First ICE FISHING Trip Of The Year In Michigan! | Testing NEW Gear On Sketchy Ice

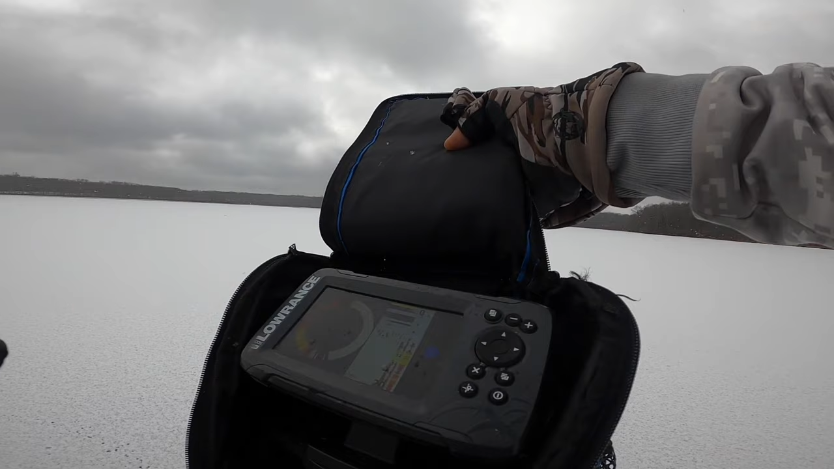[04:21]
Okay. I like that. Yeah, there's a lot of marks right there. That's what I like. All right, let's fish this for a little bit. All right, we're going to plug them and chug them, boys.